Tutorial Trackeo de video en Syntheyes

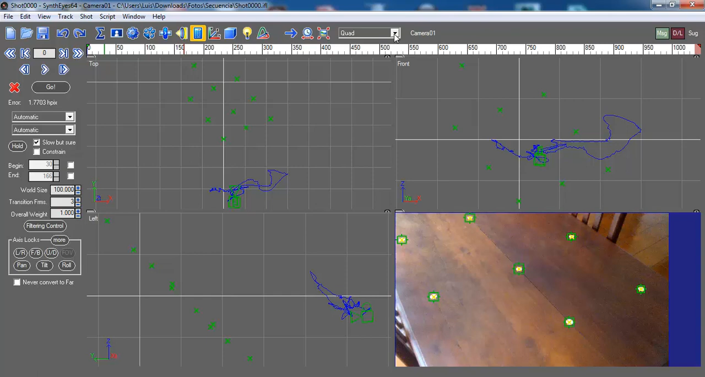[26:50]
Una vez que tengo generada la cámara, lo que vamos a hacer, al igual que en Mushu, es definir la geometría. Para ello vamos a ir a la vista perspectiva.
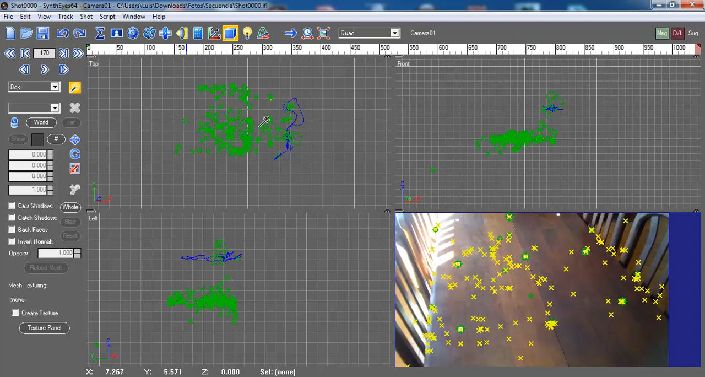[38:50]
Pero por último, para terminar esto, esto se está haciendo muy largo, vamos a agregar un objeto de prueba. Por ejemplo, acá tenemos todos los tipos de objetos que podemos dejar fijo en la mesa. Por ejemplo, un cilindro. Hago clic para generar el cilindro. Y una vez que lo suelto, puedo escalarlo. ¿Okay? Vamos a dejarlo ahí. Ah, también puedo definir la altura. Una vez que terminé, desactivo este botón y puedo editarlo. Por ejemplo, puedo moverlo de un lado al otro,
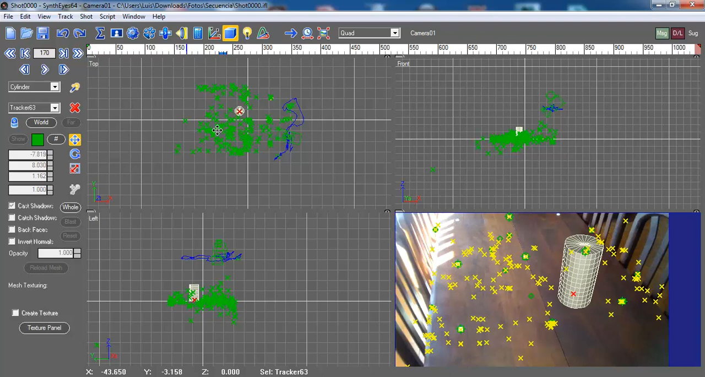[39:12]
siempre y cuando lo pueda seleccionar. Ahí está. Ups. Selecciono el cilindro y lo muevo. Lo puedo rotar. Tendría que rotarlo de esta vista para que se vea mejor.
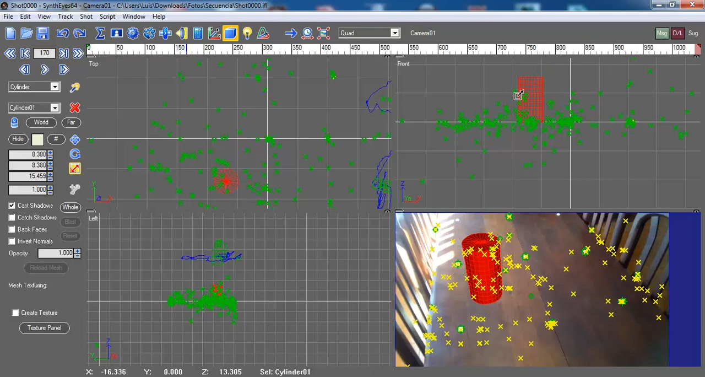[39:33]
Ahí está. Y lo puedo escalar. ¿Okay? Bueno, vamos a ver cómo queda el cilindro en la mesa.
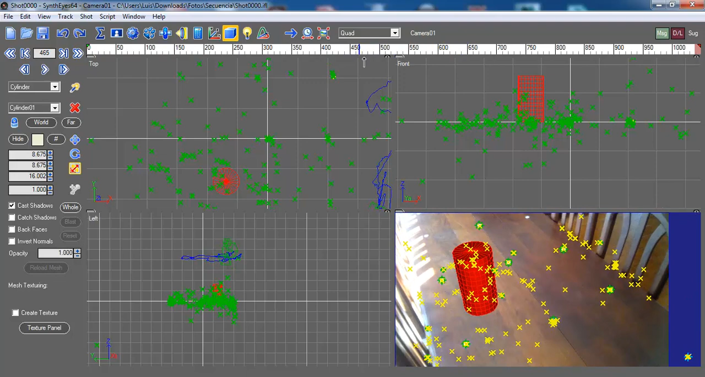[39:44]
Vemos que la solución de la cámara quedó bastante bien. A pesar de que hay unos trackers que todavía se mueven.